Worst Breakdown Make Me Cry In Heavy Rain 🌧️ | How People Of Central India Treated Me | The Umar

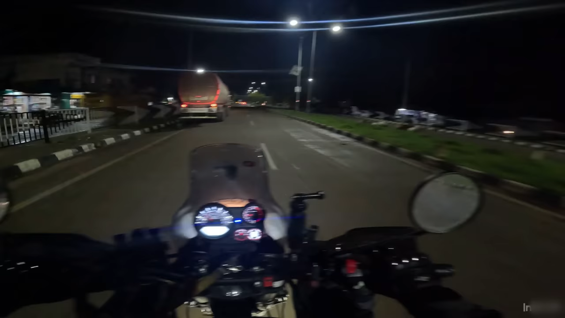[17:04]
सो अभी इसी होटल पे हम जाएगा यू टर्न करके।